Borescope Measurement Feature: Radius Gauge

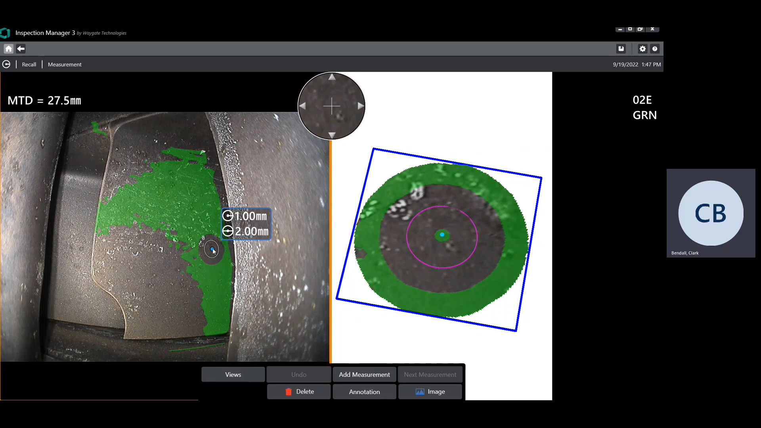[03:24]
And you'll see as I move this cursor around that the size and the shape of that perimeter circle in the 2D image is going to change. So as I drag it off this blade onto this stationary vein, which is much closer to the probe, you see that the size gets a lot larger and the shape changes to more of an oval. And that's still representing a circle in 3D space.
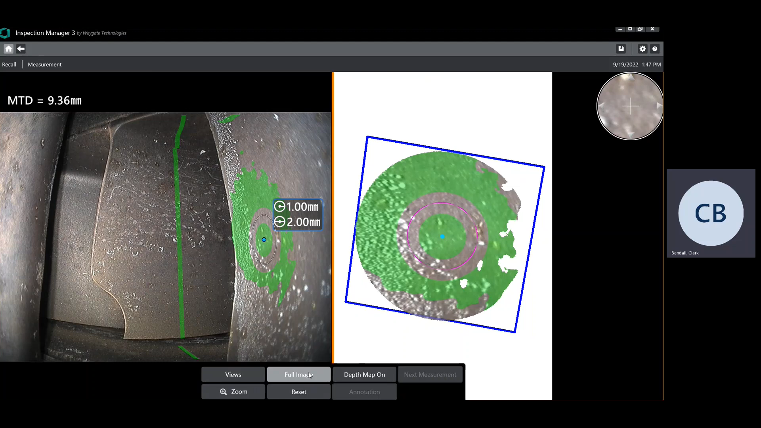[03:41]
But that circle gets projected back into the 2D image space. And because of that viewing perspective, it looks like an oval.
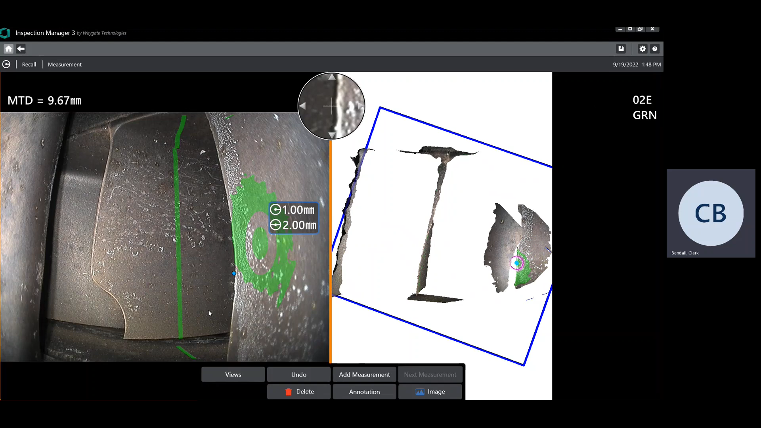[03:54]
Similarly, if I were to drag that down here onto the shroud, which is further away than the stationary vein, you see it gets small again.
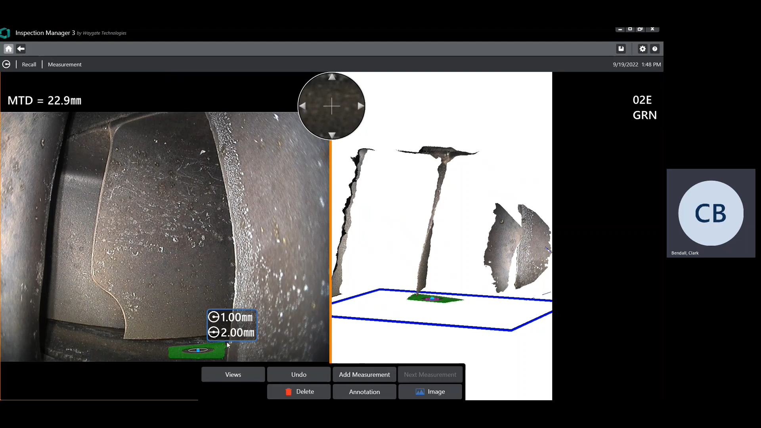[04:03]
And because of that viewing perspective, it looks like a really flat oval. But still in 3D space, if you look straight down on the shroud or the liner,
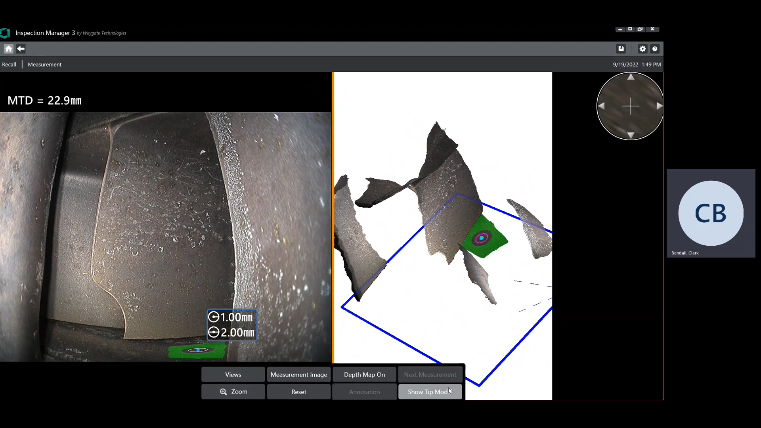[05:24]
You'd find that in the samples folder on the D drive. And it would already have the measurements that we're going to demonstrate here placed on it. So I'm going to go ahead and delete this individual radius gauge.
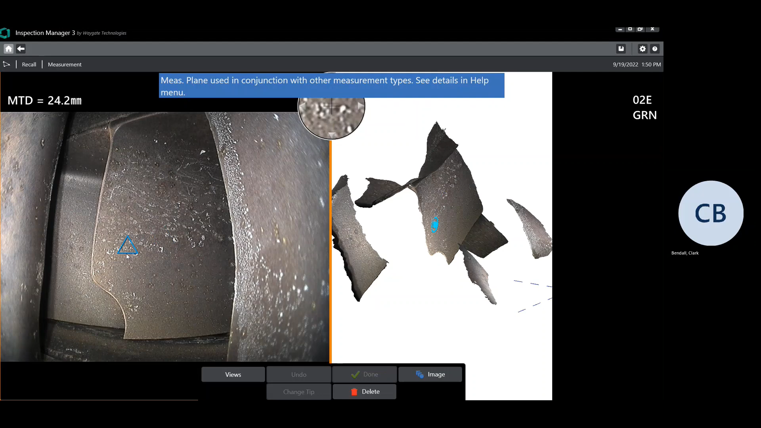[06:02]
And so one thing you should notice when looking at this particular image,
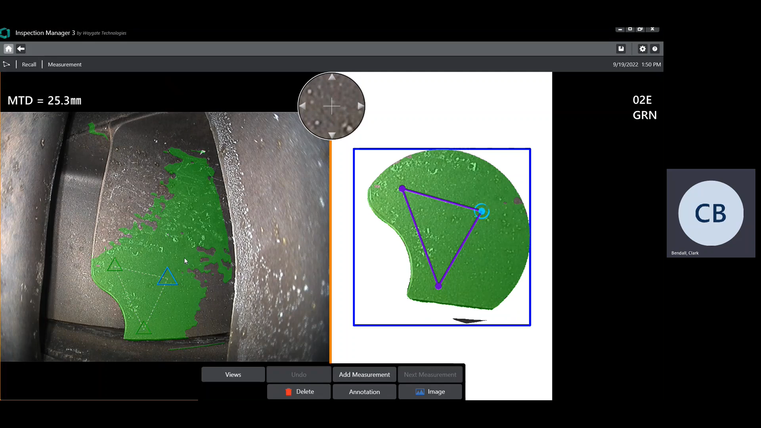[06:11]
if we come over to the point cloud view, and you look at where I've placed that measurement plane, and then you look at the blade, you can see that the edge of the blade is actually
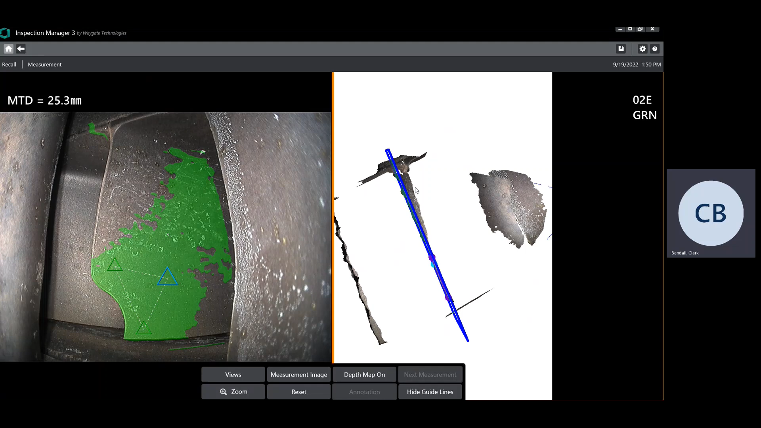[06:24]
kind of curled up from the plane where I've set it down here. And so one of the first things we need to do for this application typically is a point to line measurement where we're going to use the edge of the blade as our reference and measure the depth of this blend. And so we really want to have some of this green masking up near the edge of the blade. We're going to place those point to line cursors so that we know they're
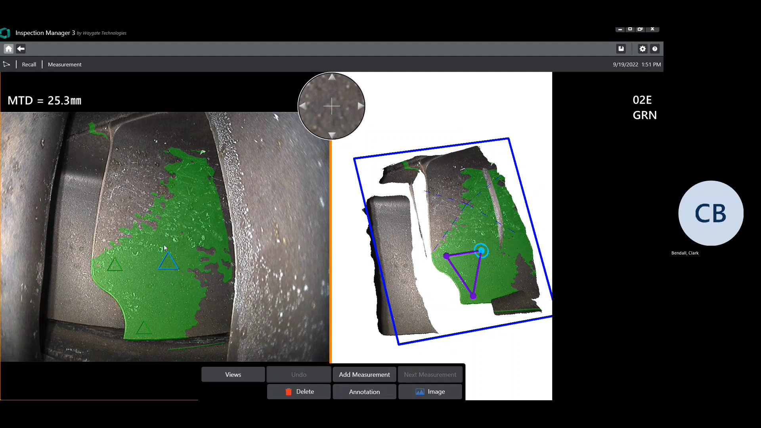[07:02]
being placed sort of on the plane of the blade up in that area. So instead of leaving the cursors down here, I'm going to take one of these and drag it up into this area. And I'm going to pull this guy out a little bit further. What I'm trying to do is get green near the edge of the blade down where that third point to line cursor is going to go, as well as up where the two cursors that are going to go along the blade edge will be placed. So, you know, something more like that. So we're representing the surface of the blade out near the edge.
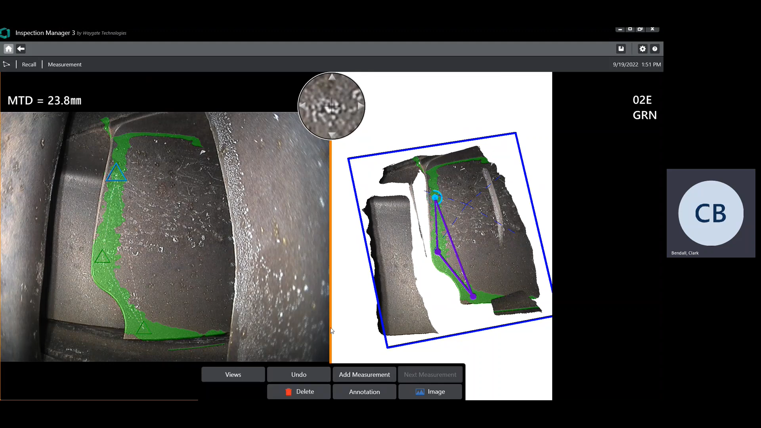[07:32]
So now let's add our point to line measurement because that's what's going to determine what we need for the radii in that blend region. So we're going to place one cursor up fairly high. And then the second cursor, we need to make sure we're keeping that one outside of the blend zone. So we don't want to get too far down here into where there's been some material taken away.